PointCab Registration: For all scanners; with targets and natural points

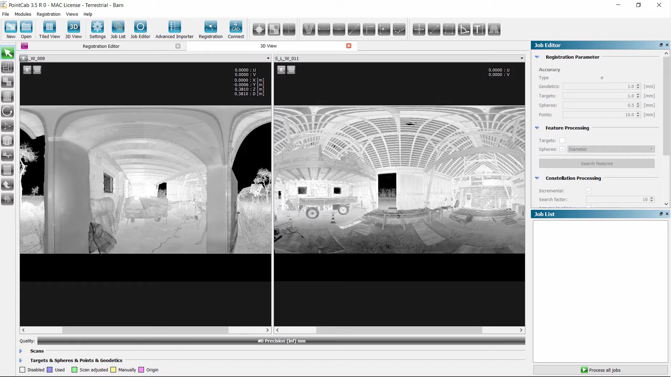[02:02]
We can now measure spheres, targets, or natural correspondence points manually.
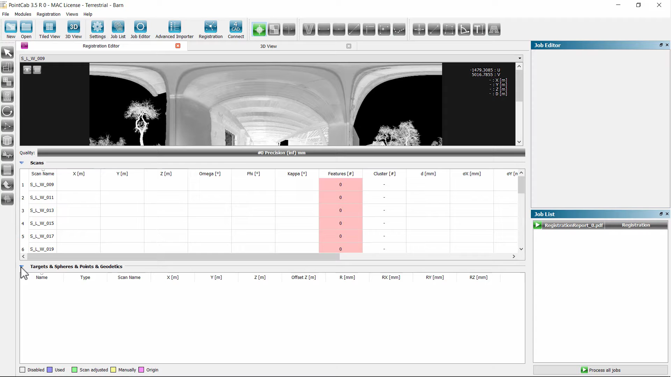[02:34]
In the job list, we find a job with the name Registration. With a left click, the parameters for this job appear in the job editor. The project pre-settings have already been carried over.
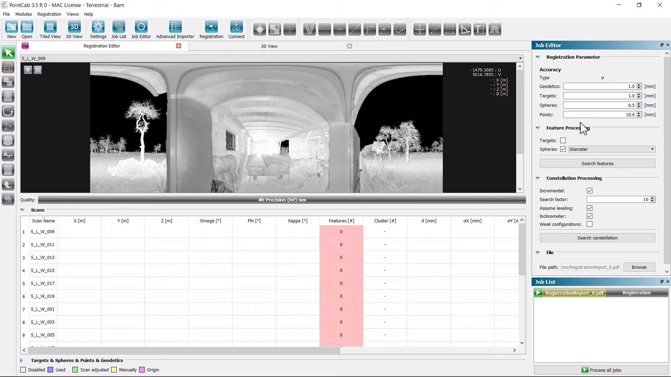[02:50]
Now, start the job. We're being prompted if we want to search automatically.
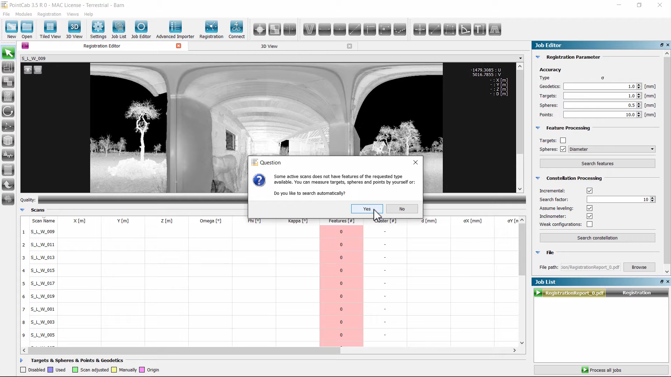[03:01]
We click Yes. In the job list, a search entry is created for every scan to identify features.
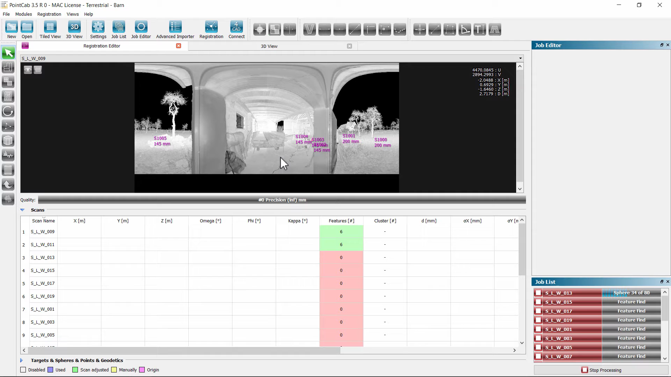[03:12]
While the scans are being searched, this list are being updated parallel to the calculations made. While Pondtrip is searching, we can check each process scan immediately and correct spheres if necessary.
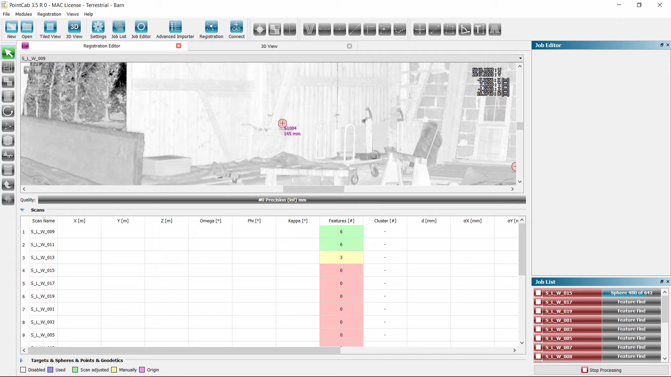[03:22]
When clicking the right mouse button on a scan, a context menu appears. We can now open a scan in one of the scan views.
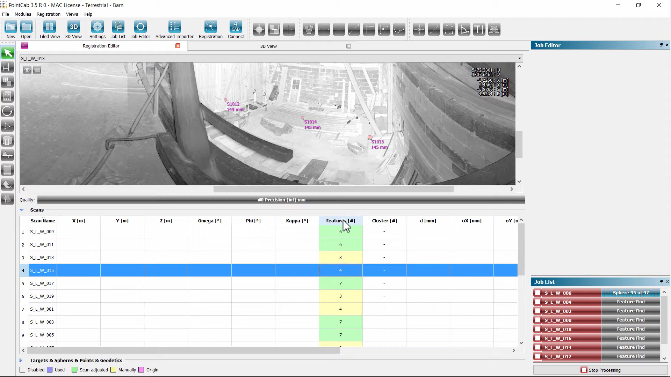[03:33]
Each list can be placed in a column by one click in the header line.
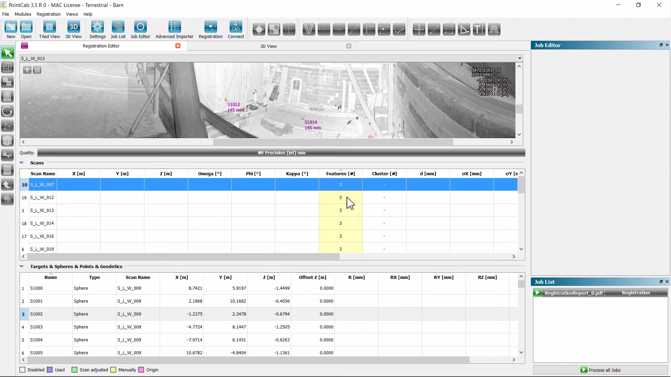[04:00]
It will appear yellow from three to four scans and green if five or more features were found. If necessary, we will measure to identify incorrectly detected features. In the next step, we will assign the features corresponding to each other and at the same time compute the pre-registration by a constellation search.
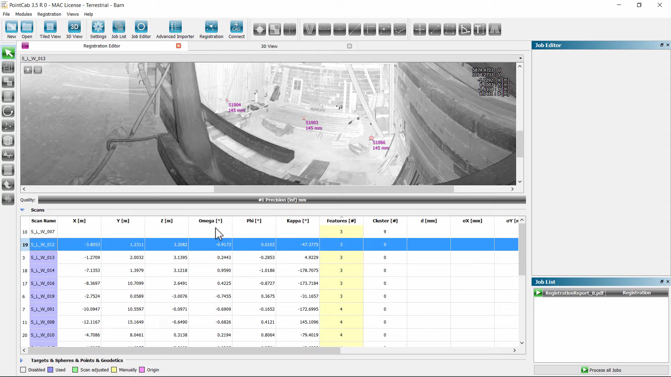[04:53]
Therefore, all except one scan could be connected to the origin scan directly or indirectly. We now open this independent scan. By clicking the smaller layer simple, we can choose between color or distance mode for the visualization of the scan.
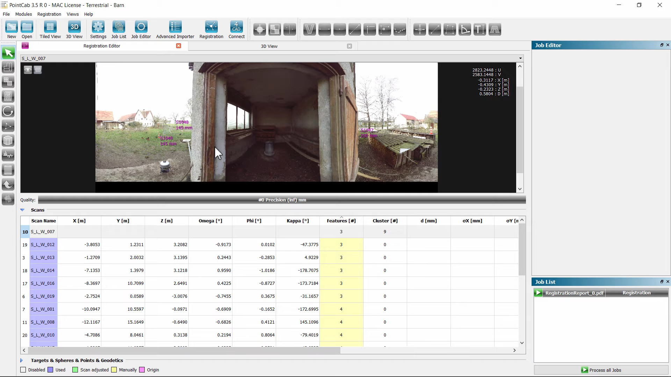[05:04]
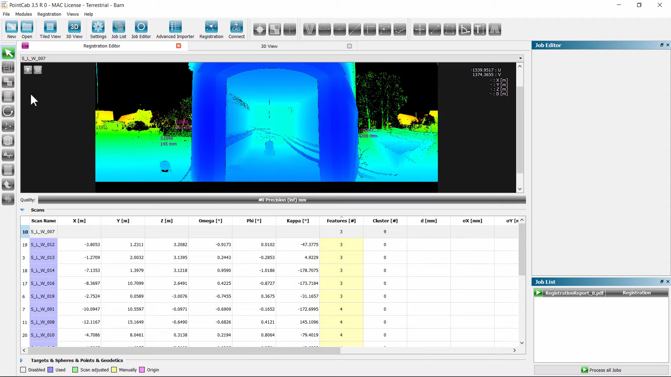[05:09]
Moving back into the reflection mode, we check that all spheres have been found correctly.
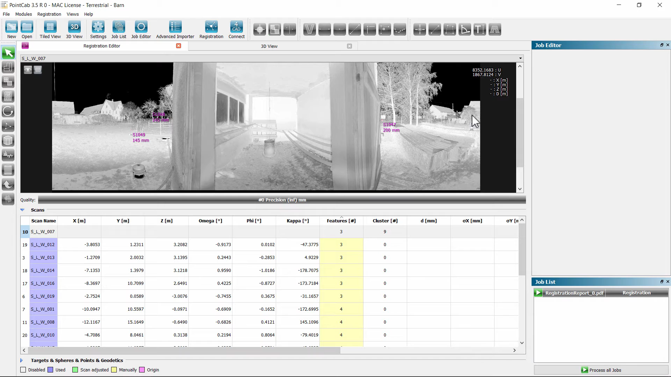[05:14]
The missing sphere can be measured with the sphere tool. We activate the tool and then click anywhere in the sphere.
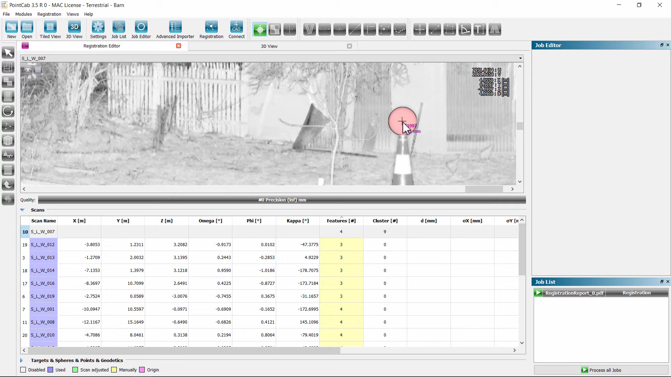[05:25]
This will automatically find the diameter. We now start the registration again.
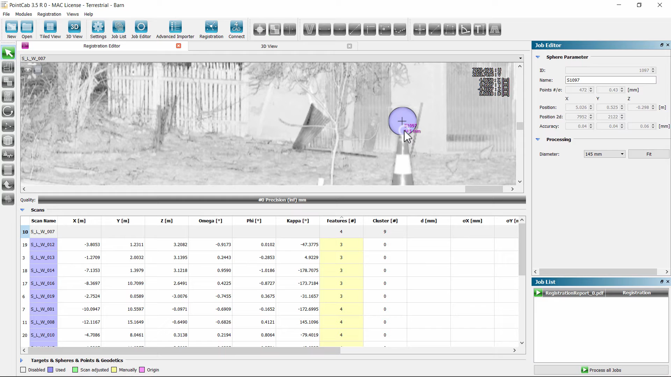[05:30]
The fast constellation search is now trying to connect the independent scan to cluster 0 once more.
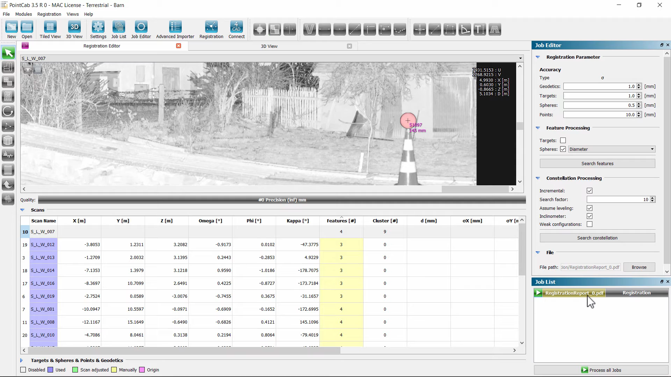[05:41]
In case we like to start the constellation search from the beginning, we just uncheck the incremental checkbox. Now all scans are prepared for the final optimization of the registration. Before we do this, we should of course check the residuals.
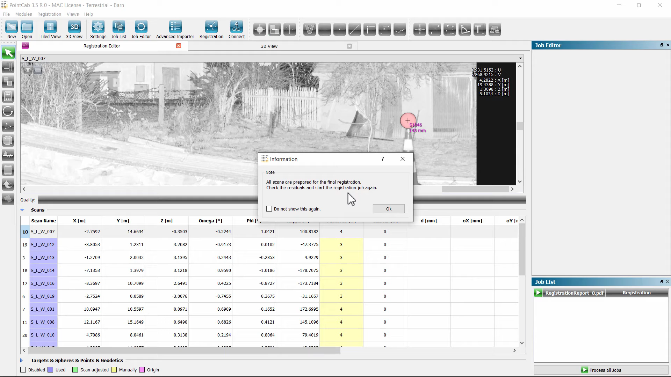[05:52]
We first sort the feature list by names and see that the spheres have been renamed.
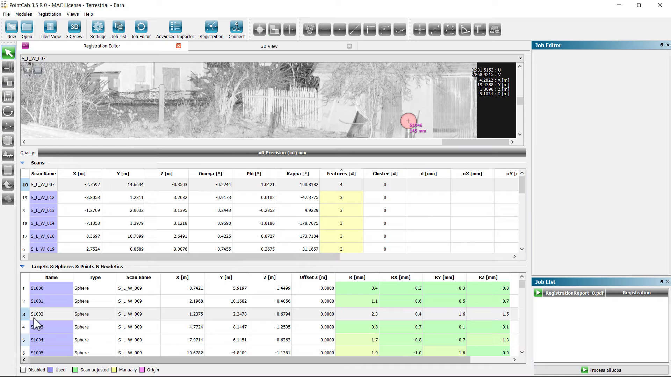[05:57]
All initially found spheres in the constellation search will have identical names in a marked blue.
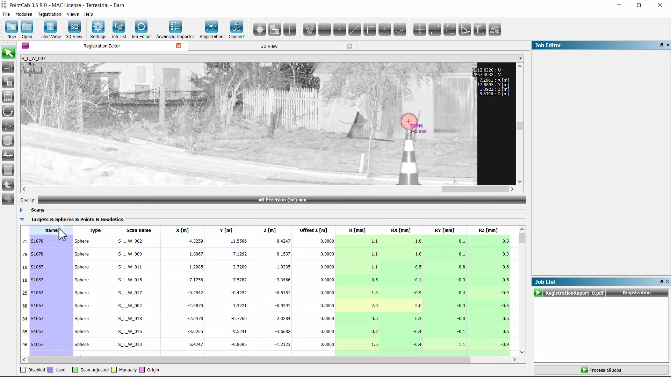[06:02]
We sort the feature list by residuals and we find that some of them have not been used. Unused or bad features can be removed by right-clicking the feature to remove it.